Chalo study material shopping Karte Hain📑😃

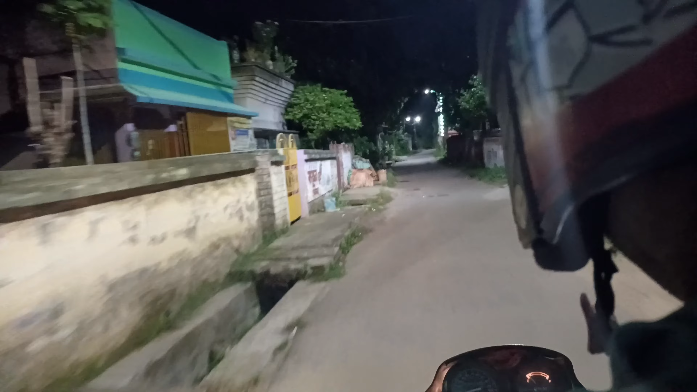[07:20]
तो गाइस सामने बहुत हुटता है तो देखते हैं डॉग्स है साफधानी से जाएंगे